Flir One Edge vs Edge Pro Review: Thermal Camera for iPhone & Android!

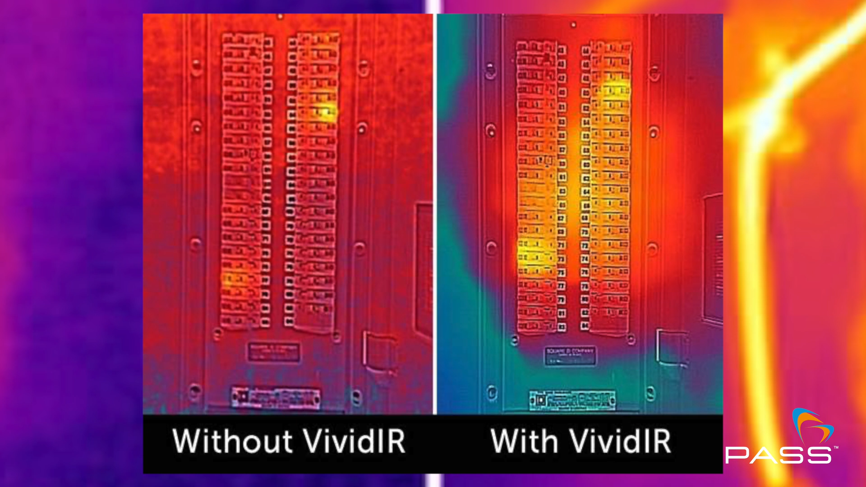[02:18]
here are some examples now of images taken with vivid IR activated and without you can clearly see the difference
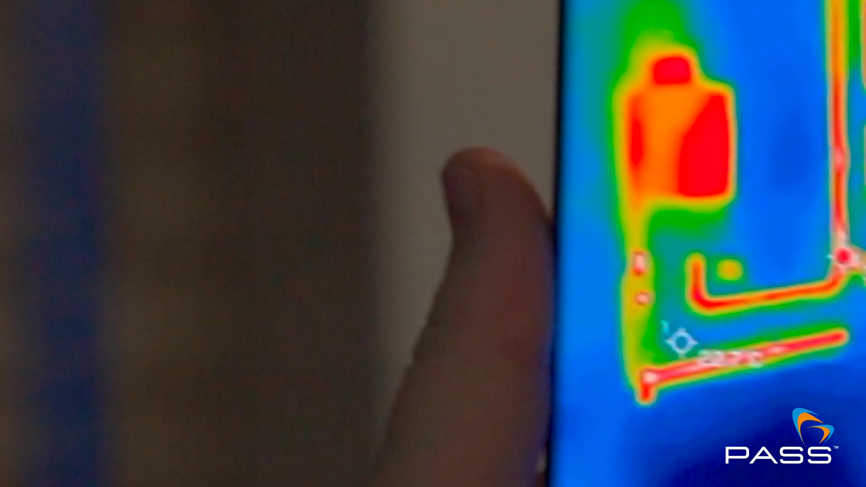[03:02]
image and the ability to see intricate detail
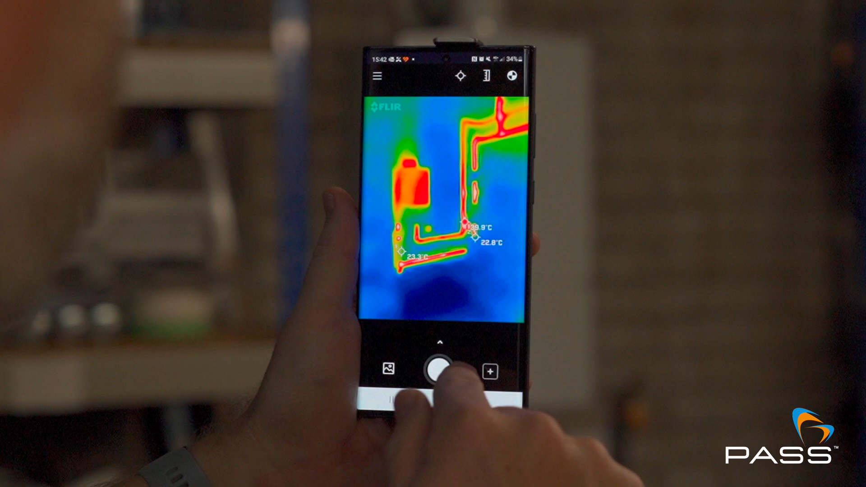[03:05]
here is an example of an image with and without MSX functionality
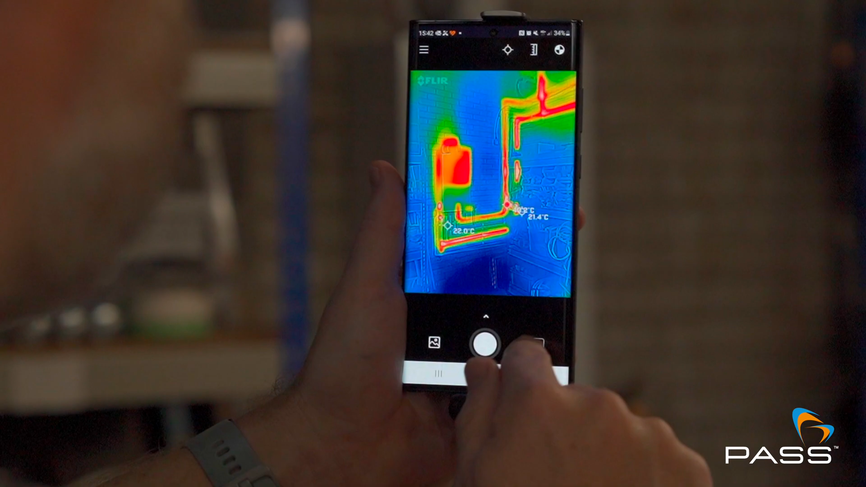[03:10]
as previously mentioned these modules were developed to give you thermal imaging capability when your smartphone device simply
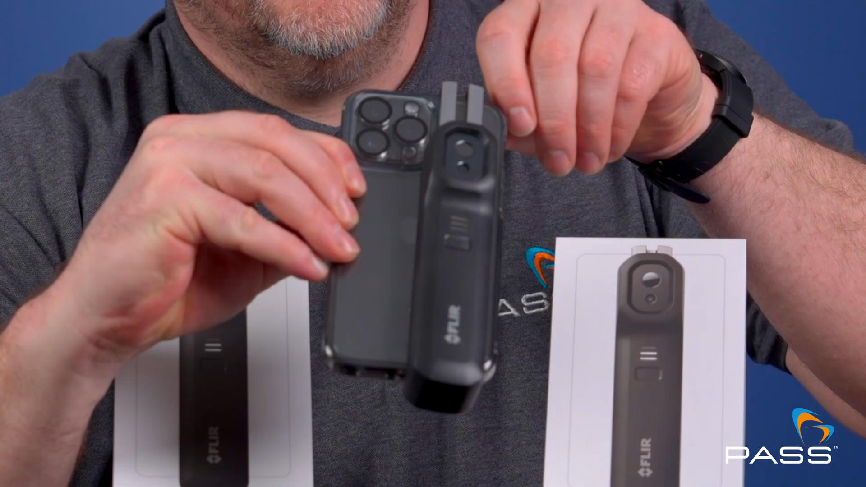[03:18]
attach the module to your phone start
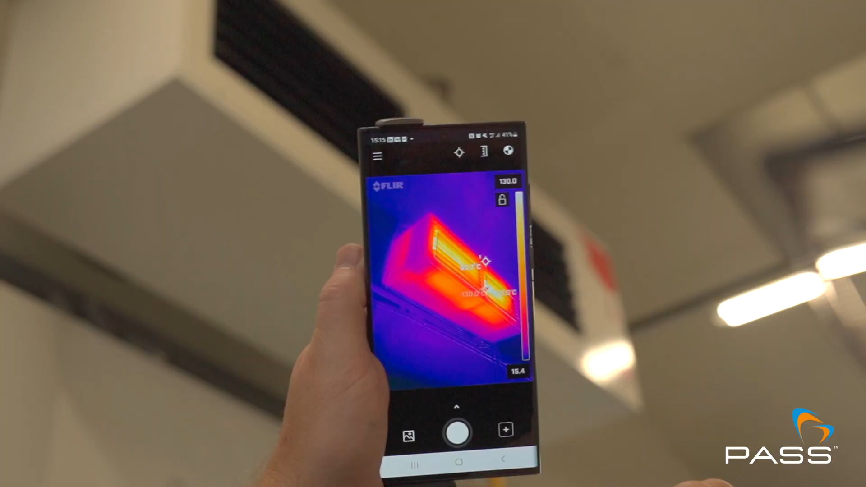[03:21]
the Fleur One app and you're ready to do official inspections on
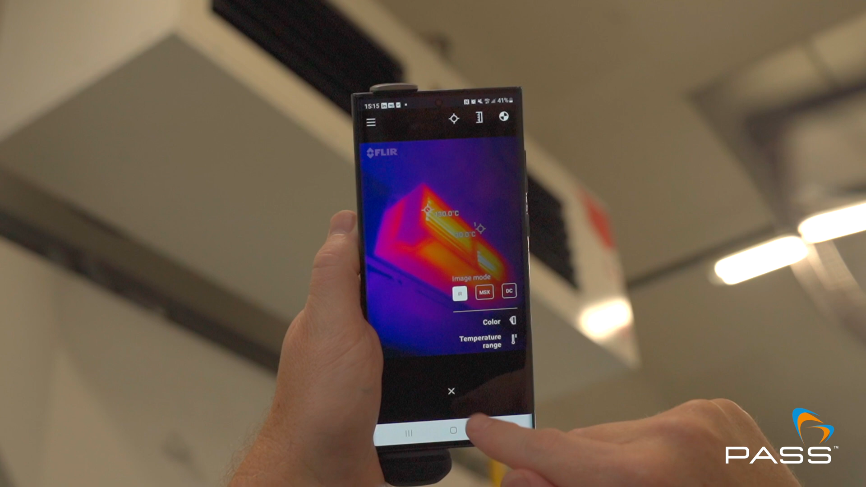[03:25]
site it couldn't be easier if you're an electrician
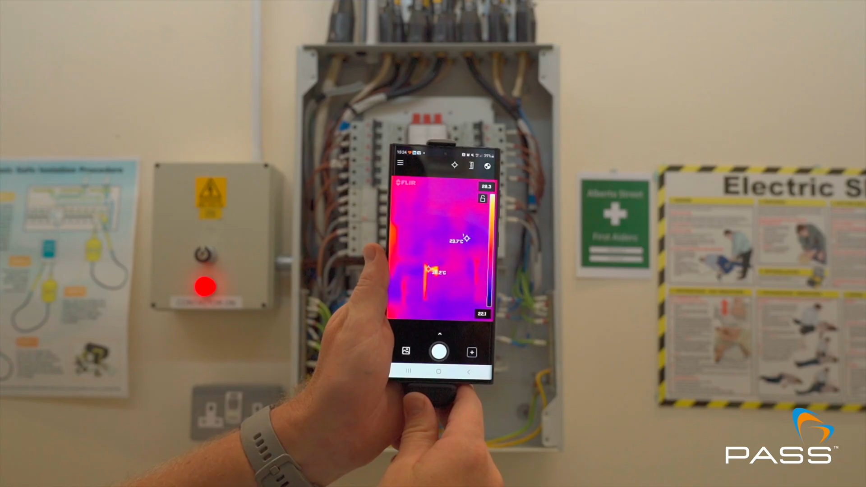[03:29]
plumber or